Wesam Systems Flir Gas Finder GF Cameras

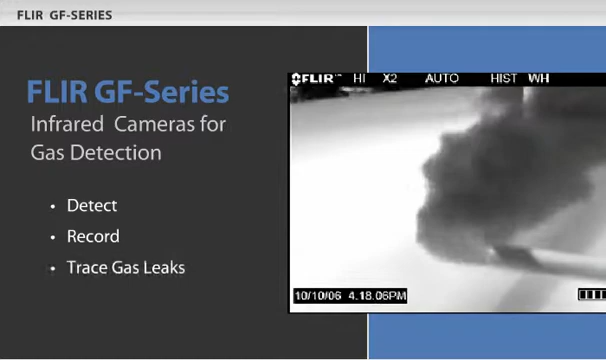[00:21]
The GF Series is a next generation
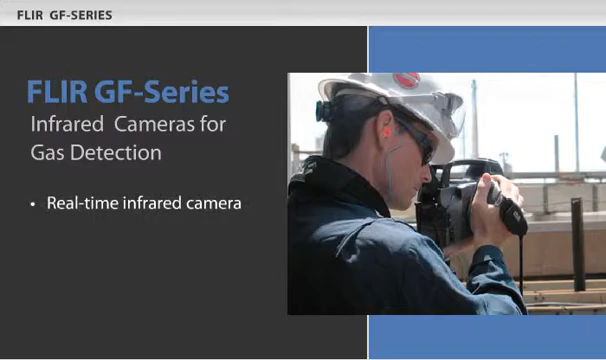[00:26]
real-time infrared camera that delivers unparalleled gas detection capabilities.
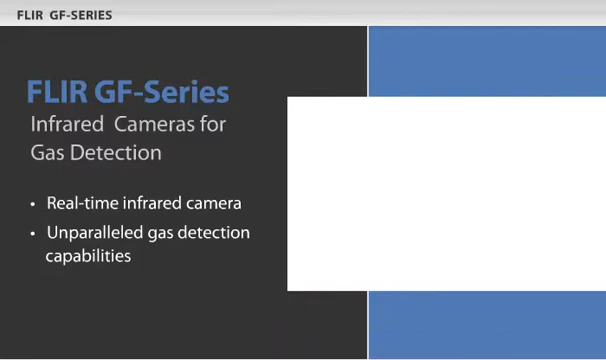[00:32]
High resolution means you can rapidly scan large,
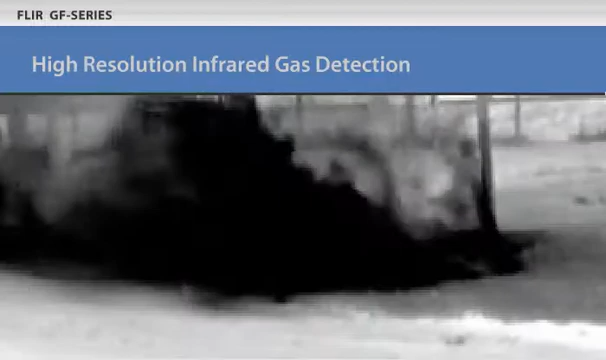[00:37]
hard to reach or dangerous areas from safe distances.
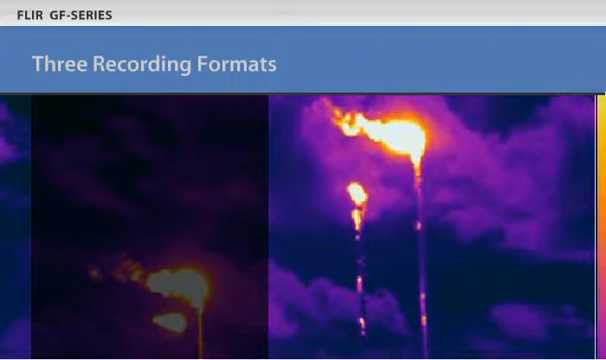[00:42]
The GF Series lets you capture infrared stills,
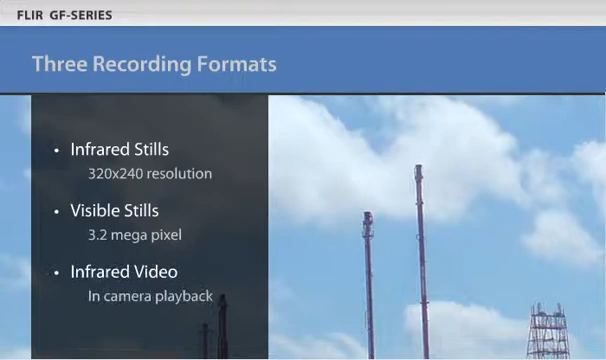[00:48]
visible images and infrared video all together in the same camera.
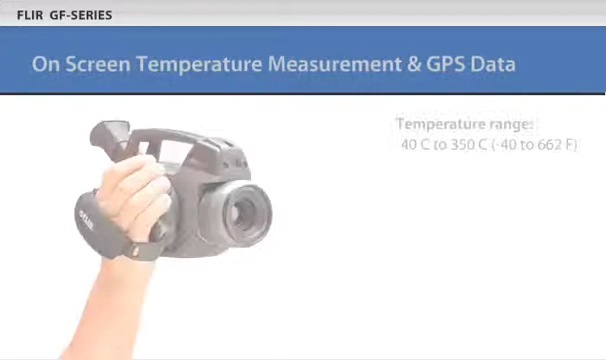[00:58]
The cameras employ a wide temperature range and improved thermal sensitivity.
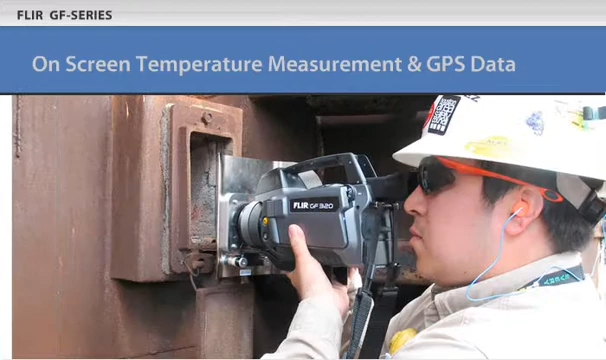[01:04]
Temperatures appear directly on screen and the new temperature range button lets you dial in your scene temperature. This sharpens thermal image clarity to see flares or hot spots.
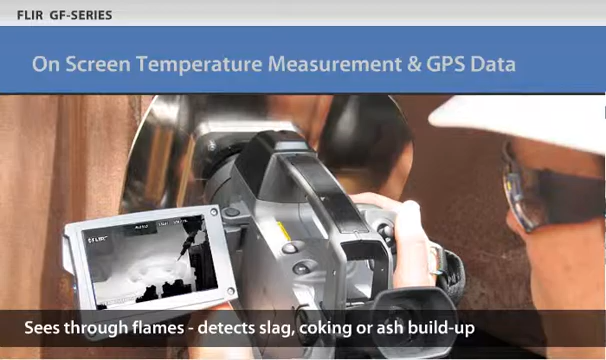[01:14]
The GF Series cameras automatically embed GPS data into the images.
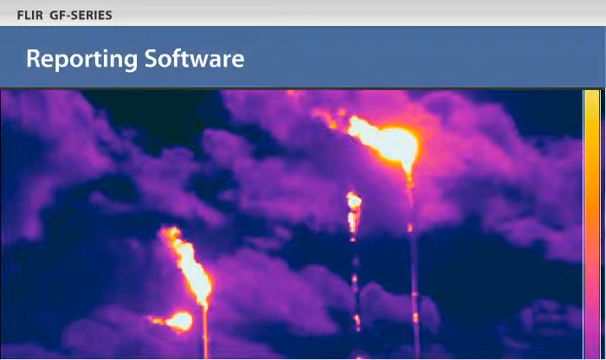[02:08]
FLIR's software makes it easy to move images and videos from the camera to your PC.
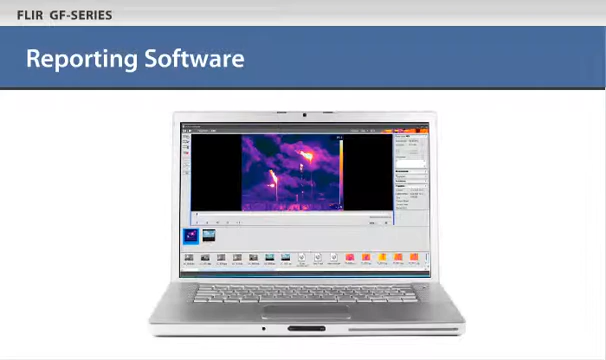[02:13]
It lets you edit video and stills and create reports to share with your team. You need to find the gas leaks.